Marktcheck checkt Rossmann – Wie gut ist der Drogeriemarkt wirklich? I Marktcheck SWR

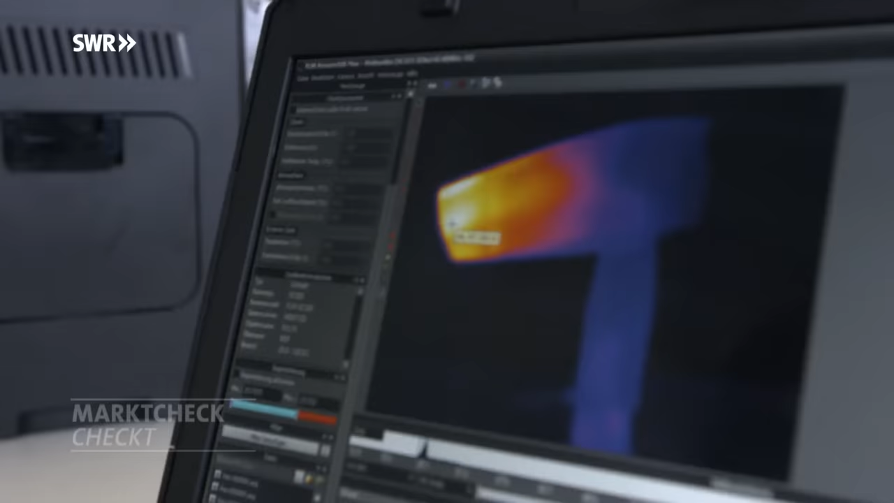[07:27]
Unter Beobachtung der Wärmebildkamera. Wir haben da Temperaturen, die liegen um die 120 Grad teilweise. Das ist schon relativ warm.